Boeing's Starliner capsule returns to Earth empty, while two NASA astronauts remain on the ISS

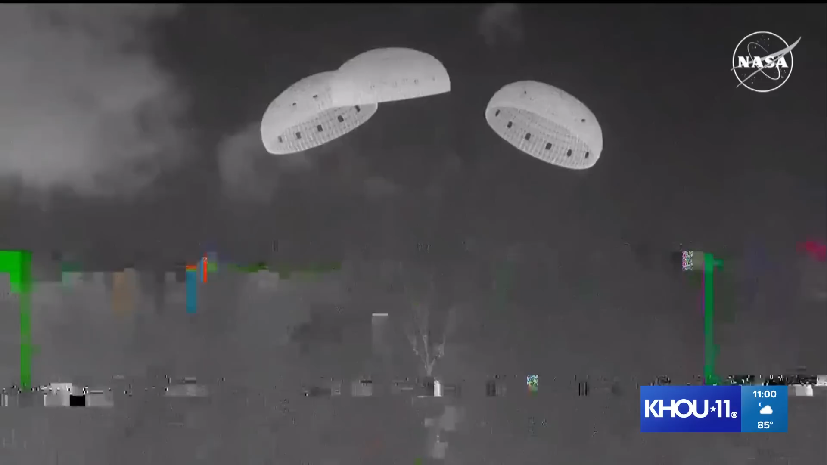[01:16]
You're seeing the ground there in your screen as we get closer. Thank you, Sir. Thank you, Sir. Thank you,
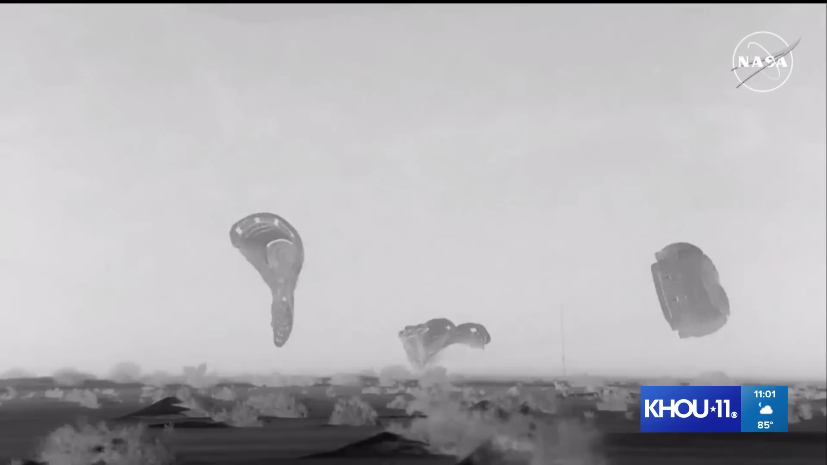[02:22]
10.01 and 31 seconds mountain time at White Sands Space Harbor at the U.S. Army's Missile Range in New Mexico. Our landing and recovery teams will now wait for clearance before making their way to the spacecraft.
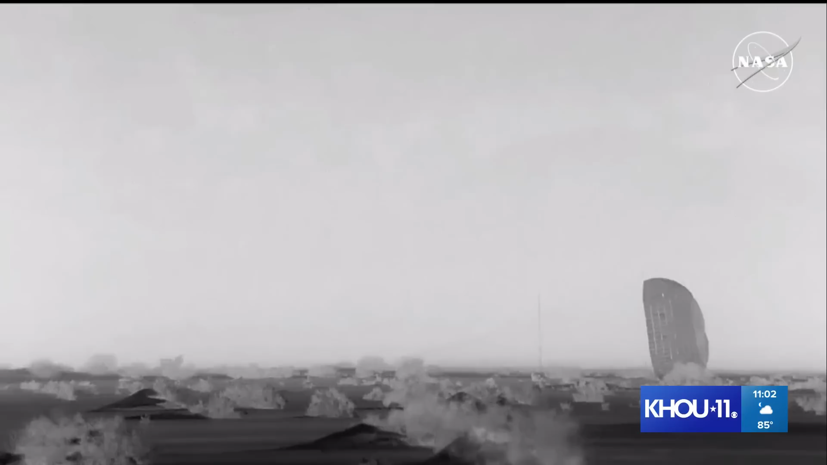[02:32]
One of the changes required with no crew on board is that the team here in the flight control room will be the ones to command the parachute to be cut away so that the wind doesn't pull the capsule along, but that's no problem for them. So now with Starliner down, they can begin working on some of the post-landing to-do items.
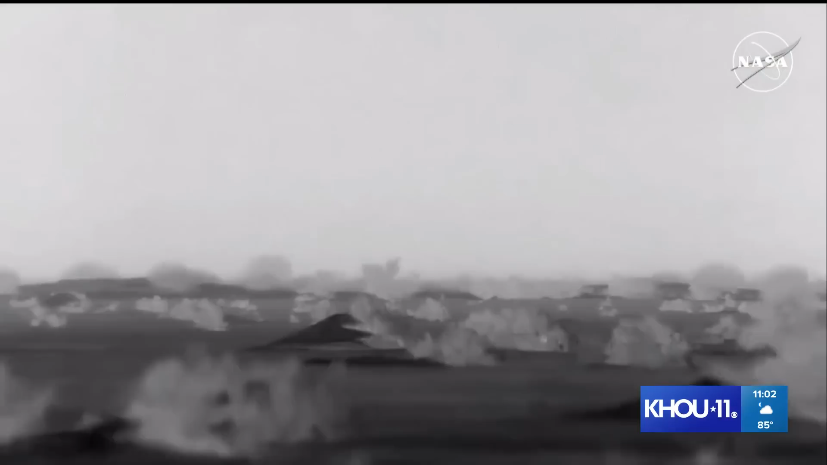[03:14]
This is a view from the Cessna, still watching the drones slowly make their own way down. Those, of course, are the drogue parachutes that preceded the main parachutes, first slowing Starliner down before the large parachutes opened.
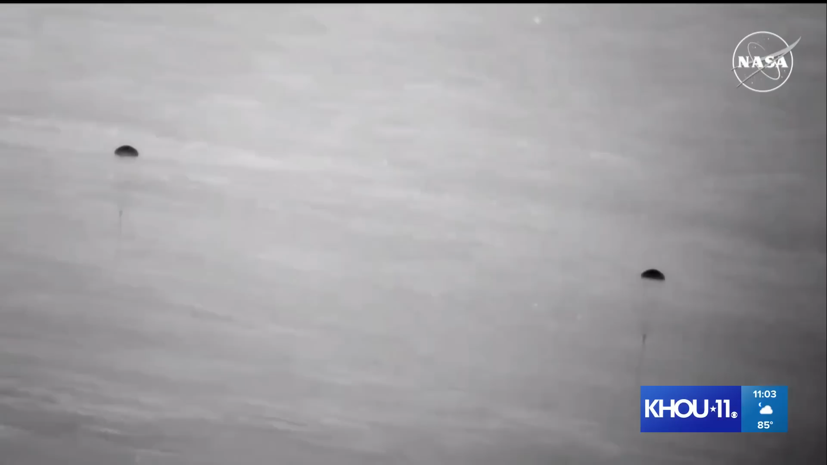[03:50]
Really just a flawless and beautiful descent of Starliner today. Even heard some cheers and clapping in the background. . .
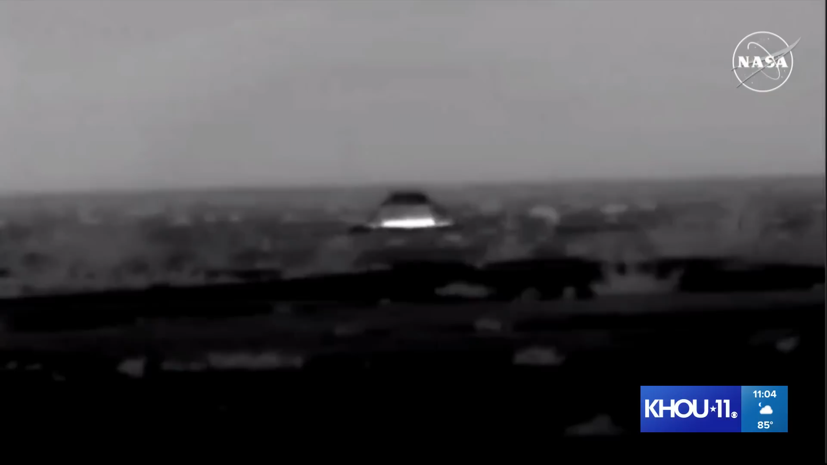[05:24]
View here of Starliner at its landing site in White Sands at Space Harbor. Landing and recovery teams will soon begin making its way out to them to begin recovering the spacecraft. .